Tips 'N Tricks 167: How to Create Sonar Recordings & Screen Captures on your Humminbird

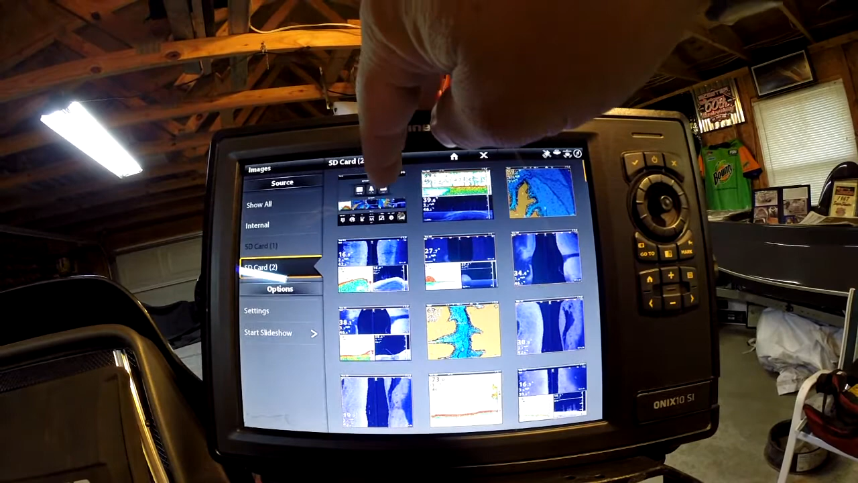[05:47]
These are other images that I've got on here.
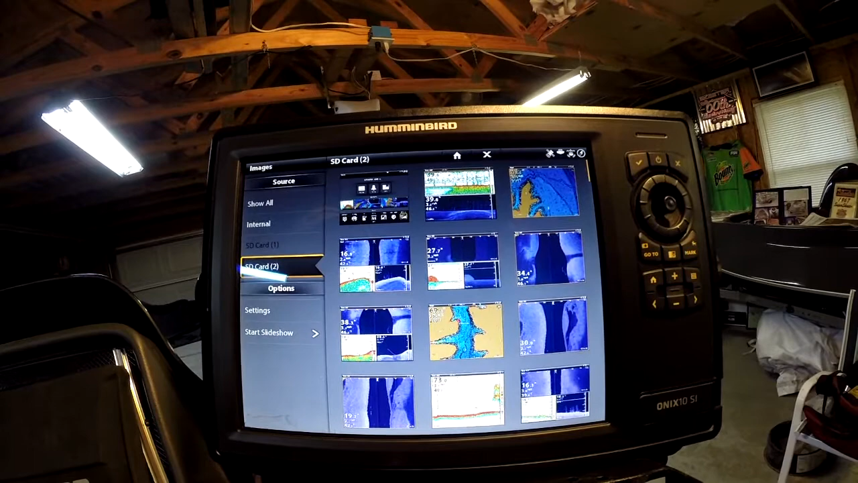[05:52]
That's all it is to save you a screen snapshot on an Onyx.
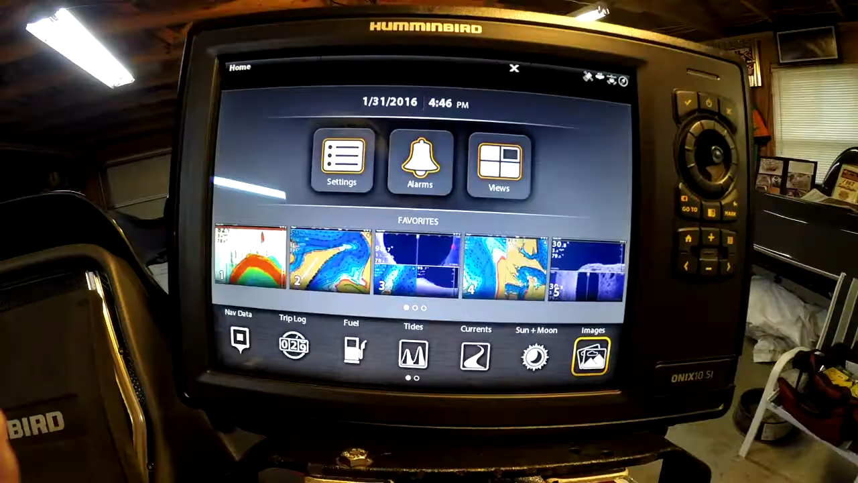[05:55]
On the Onyx, saving a recording is going to be a little bit different.
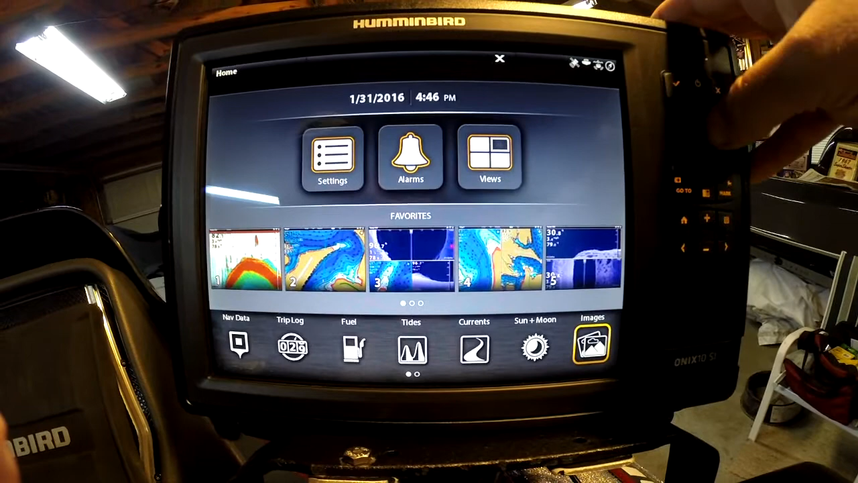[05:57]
You're going to use your widgets down here at the bottom. You're going to come over here.
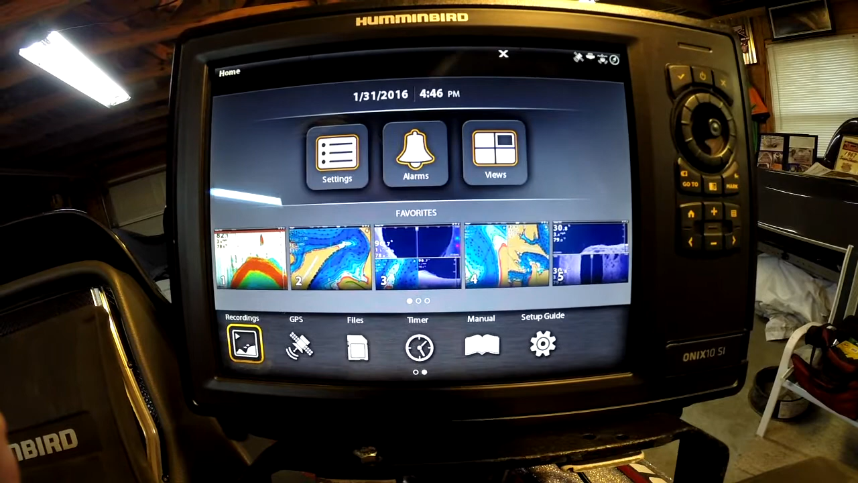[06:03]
You'll see the recording on the bottom left here. We're going to select it.
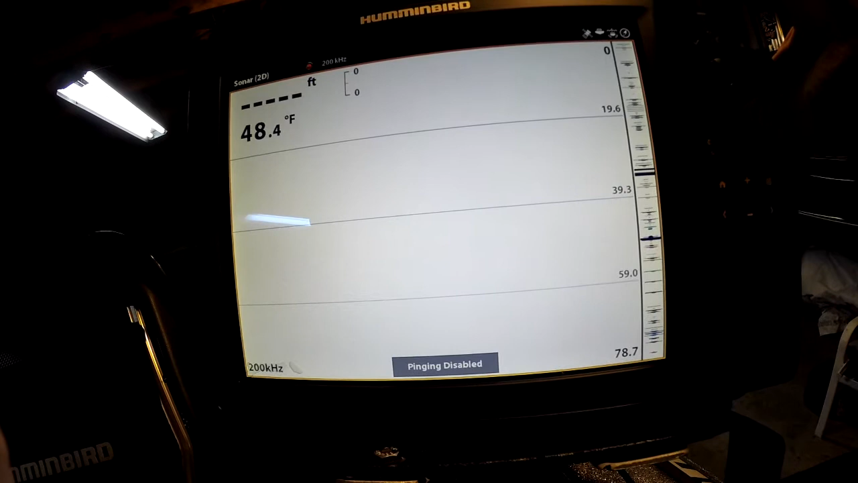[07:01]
On screen: water 48.4°F
But that's how you do it on an Onyx.